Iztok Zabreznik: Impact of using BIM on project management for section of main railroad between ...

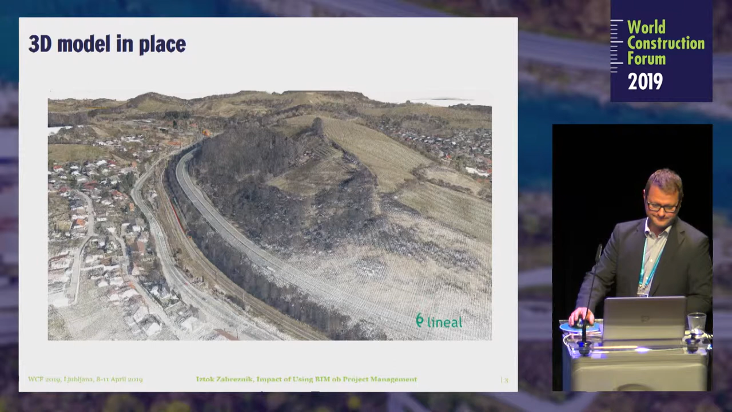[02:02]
Now I understand what the problems are. Okay. This is the 3D model of the design. It goes from Maribor, and right now the track will go into the tunnel.
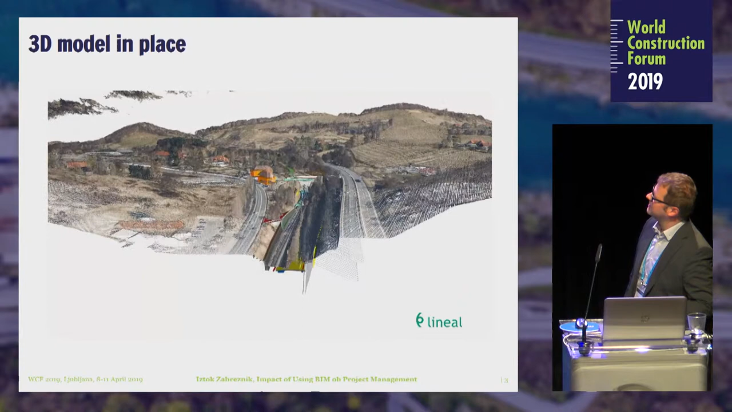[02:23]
Here you can see the existing track goes left and the new one is on the right.
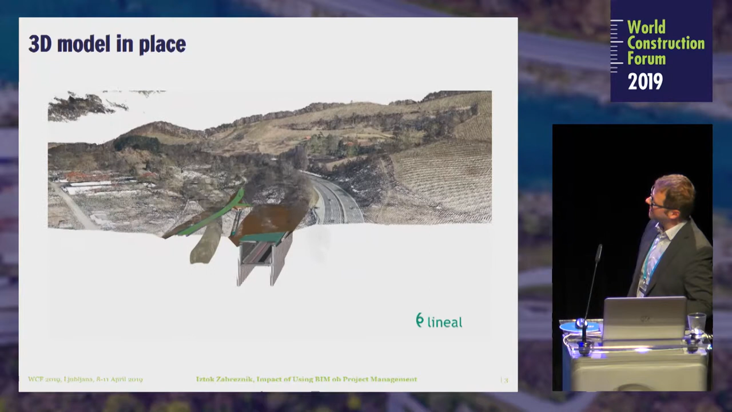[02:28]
The tunnel is approximately 1.5 kilometer long,
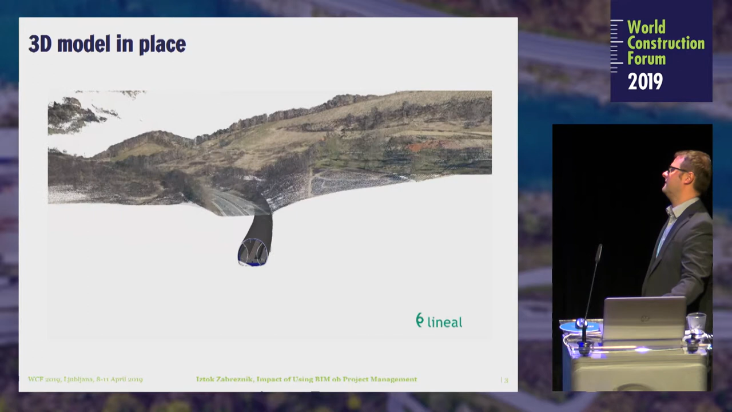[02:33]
and then of course it has a service
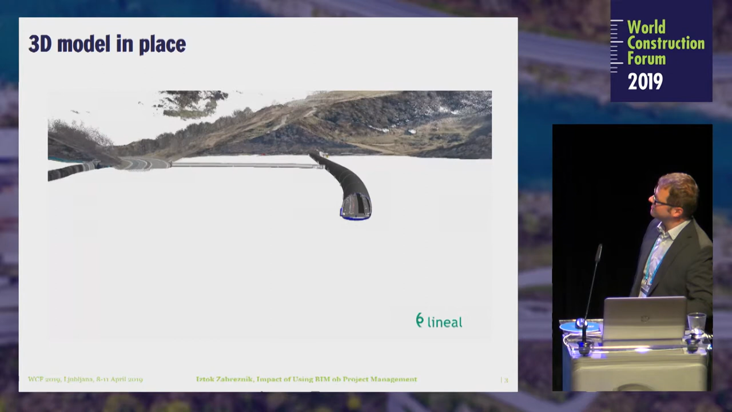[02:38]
tunnel from the right side which ends on the end of the existing tunnel,